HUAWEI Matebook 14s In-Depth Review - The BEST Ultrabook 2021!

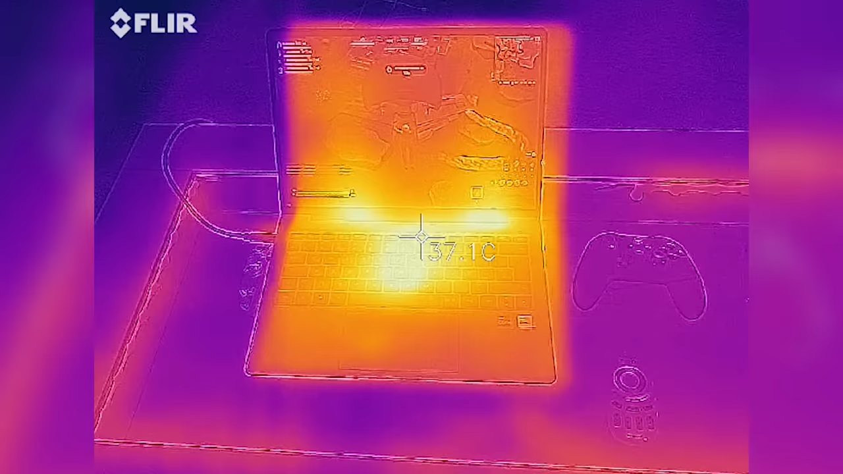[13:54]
On screen: spot 37.1°C
There we go second round of Fortnite the fans are spinning up and the hottest points around 38-39 degrees and you can see it very well right over here so those bright spots so those are the hottest parts of the laptop. Nevertheless it switched to 45 watts now so the performance mode and it doesn't get hotter than 40 degrees.
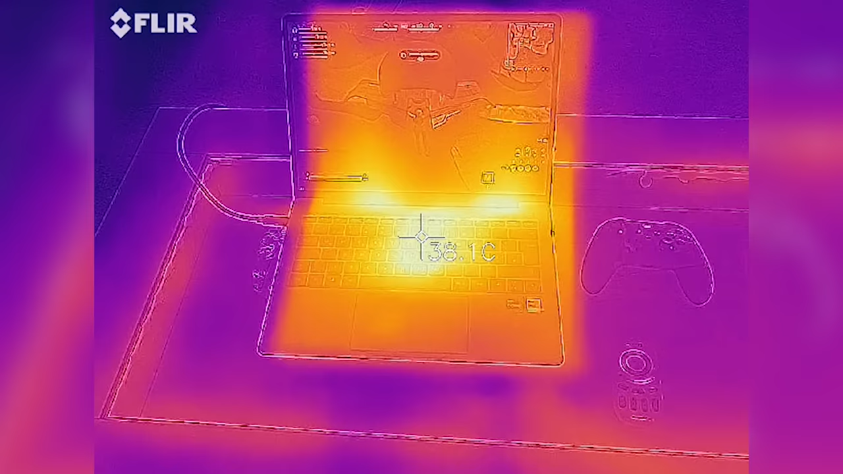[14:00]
On screen: spot 38.1°C
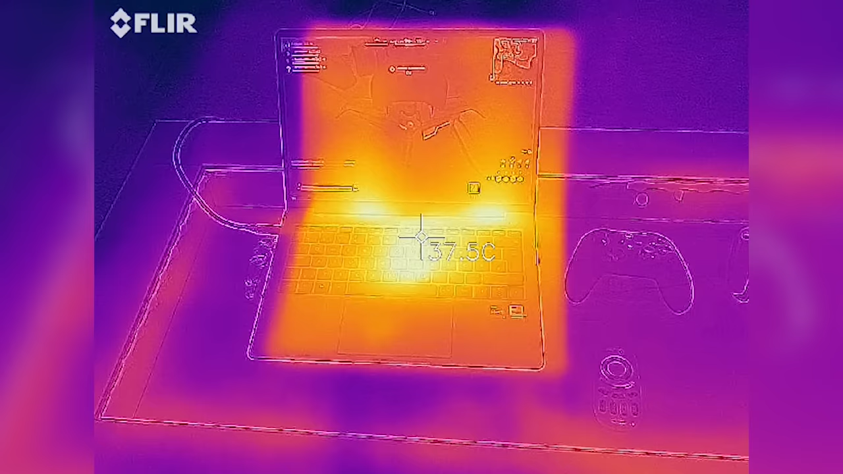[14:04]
On screen: spot 37.5°C
So Huawei did actually a really good job on the thermals of the Huawei MateBook 14s. Now let's take a closer look at the fans and the rear of the laptop
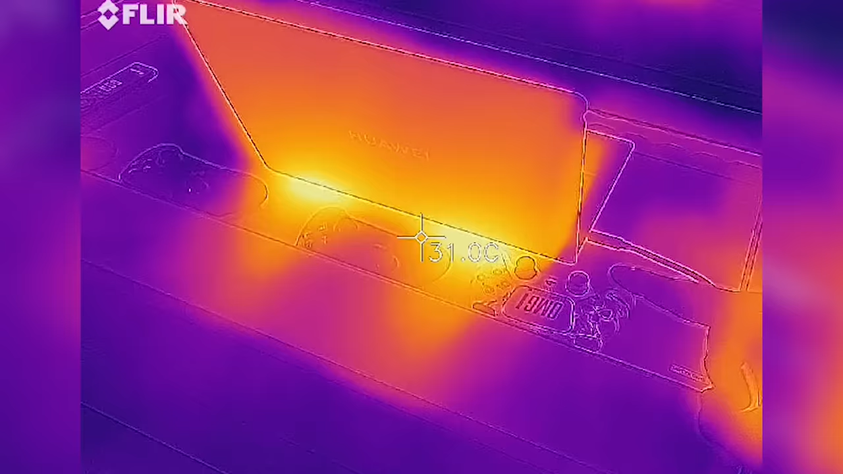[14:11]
On screen: spot 31.0°C
and as you can see you can see right over here how
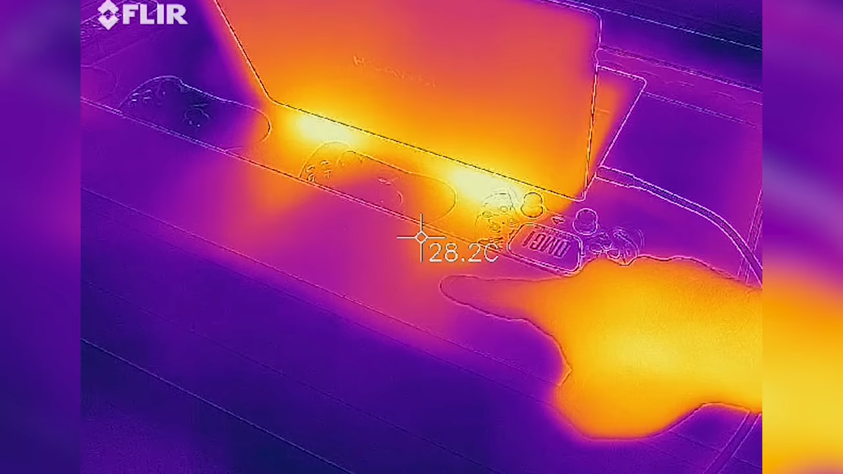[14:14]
On screen: spot 28.2°C
it dissipates the hot air out here and here so the two fans of the
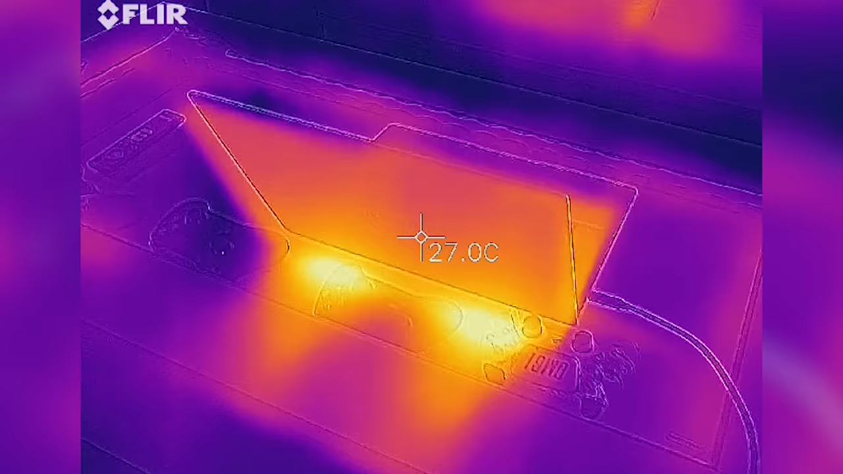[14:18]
On screen: spot 27.0°C
MateBook are doing actually a really good job and if we check it out right over here
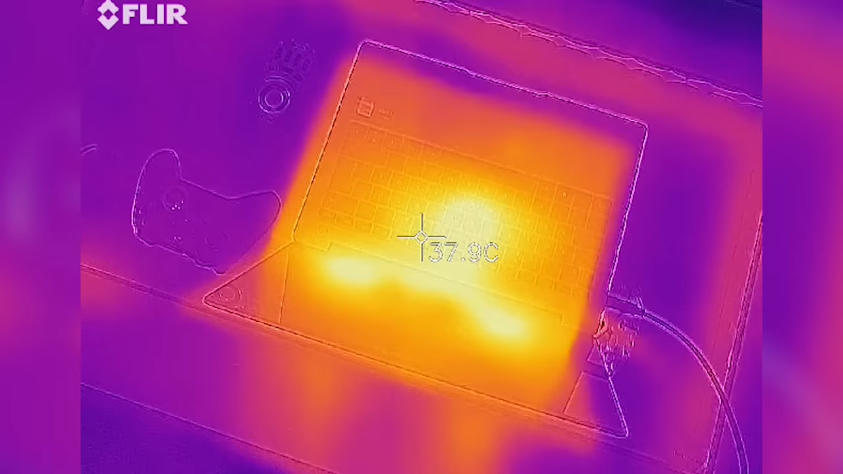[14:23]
On screen: spot 37.9°C
as you can see the maximum surface temperature of the laptop is around 40 degrees or below which is actually pretty good.